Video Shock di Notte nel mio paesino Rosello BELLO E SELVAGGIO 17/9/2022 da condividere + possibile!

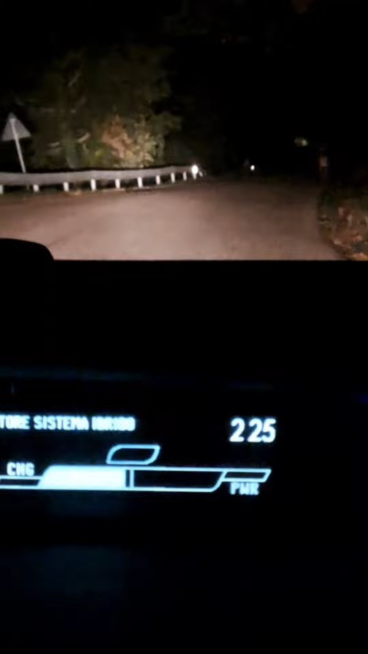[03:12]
In che arriva fino a Rossello questo. Può seguire fino a Rossello? No, è lui che sta lì. Lo vuoi superare o no? No, è lui, che ne so io dove devo voler andare. Perché se si è messo lui in mezzo alla strada, noi...
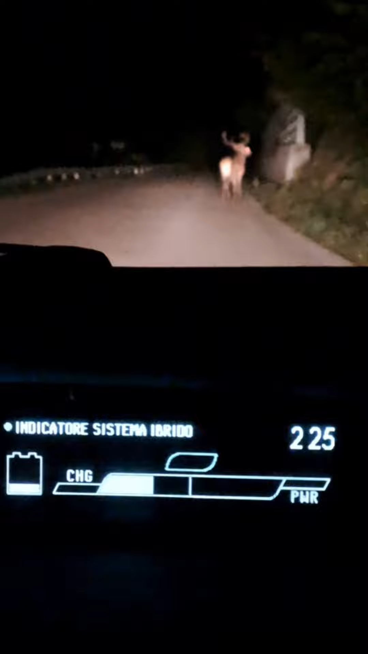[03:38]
andiamo, attento, che si è fermato, si è fermato, Giuseppe!